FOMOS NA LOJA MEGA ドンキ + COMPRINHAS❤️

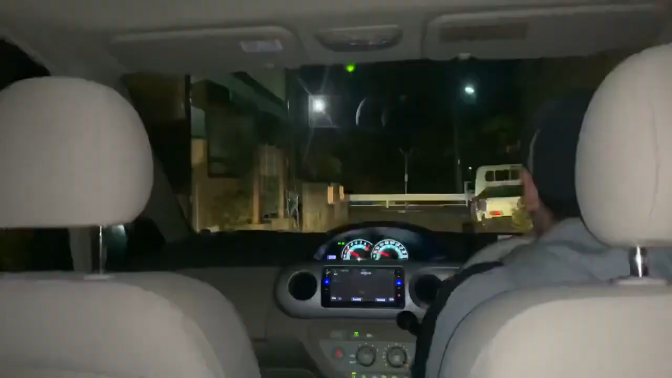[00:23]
Uh gente, tá muito escuro aqui, porque agora tá escurecendo cedo, né? Cinco horas já tá escuro, mas agora já é seis horas.